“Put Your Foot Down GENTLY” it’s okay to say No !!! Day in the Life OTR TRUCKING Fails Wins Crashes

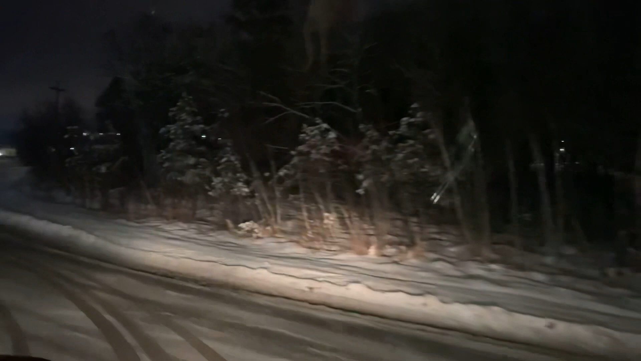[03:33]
It's 10 o'clock. Took them about 2.5 hours, but I'm okay with that. But situations like that, don't be mean about it. Just be like, look, no, I can't wait. I got a little bit of clock left. I want to get out of here. Get out of these icy roads and stuff. What's this guy doing in the middle of the road? But we're gonna get down to truck stop, get some sleep, and then get on the road again tomorrow. That place, Fabri-Cal, man.